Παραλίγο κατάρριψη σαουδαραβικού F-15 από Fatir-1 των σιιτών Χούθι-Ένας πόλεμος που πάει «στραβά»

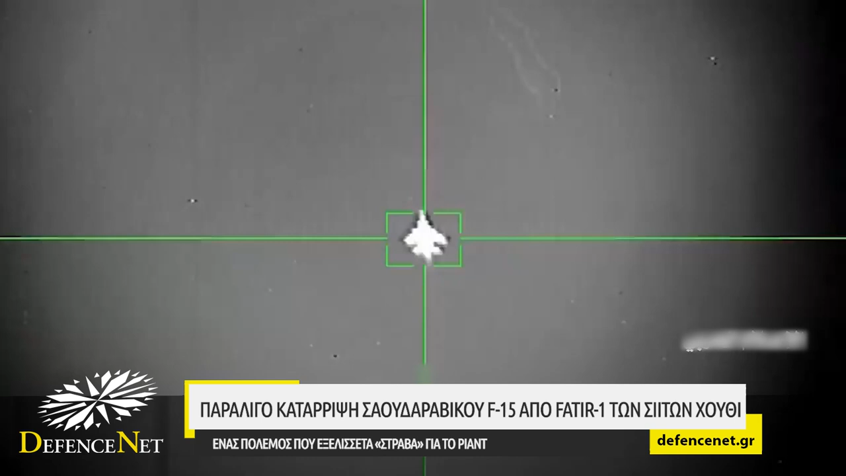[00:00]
Βίντεο που βλέπει το φως της δημοσιότητας δείχνει ότι οι δυνάμεις των Χούθη αποπειράθηκαν να καταρρύψουν μαχητικό αεροσκάφος
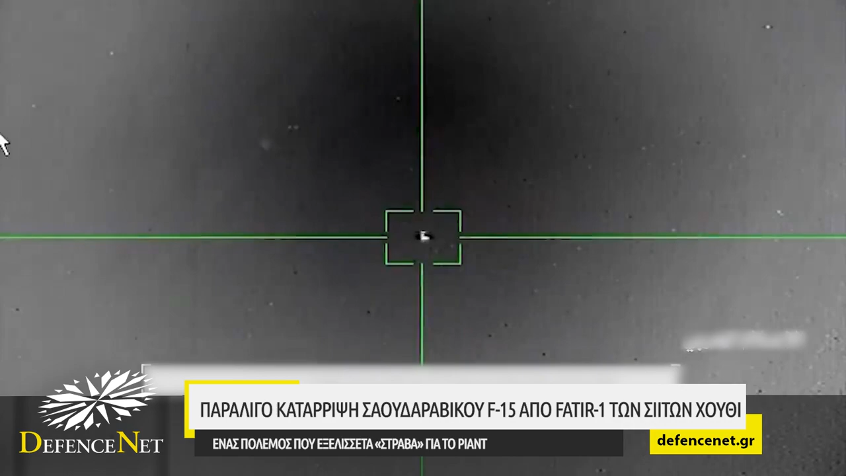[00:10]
F-15 της Σαουδικής Αραβίας και παραλίγο να τα καταφέρουν με ένα παλαιό σοβιετικό αντιαεροπορικό σύστημα.
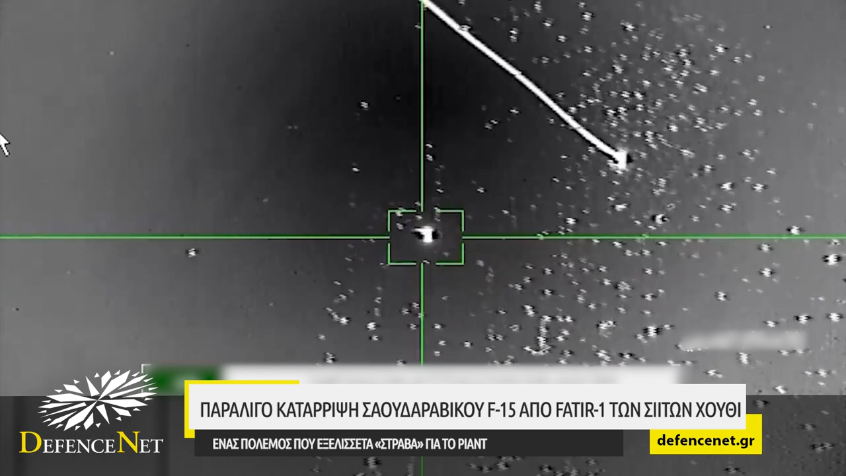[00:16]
Το αεροσκάφος τελικά δεν κατερρύφθη για ελάχιστη διαφορά και παρόλο που δέχτηκε ζημιές εν τούτης δεν κατέπεσε.
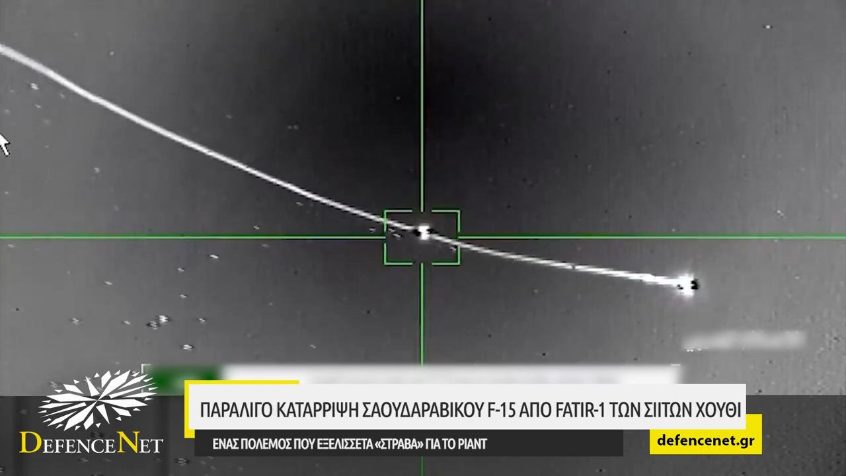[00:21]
Το περιστατικό έλαβε χώρα στον εναέριο χώρο της πόλης Μαρίφ στην Ιεμένη. Η Σαουδική Αραβία, παρά την τεχνολογική της υπεροχή έναντι ενός αντιπάλου με δυνατότητες χαμηλής τεχνολογίας,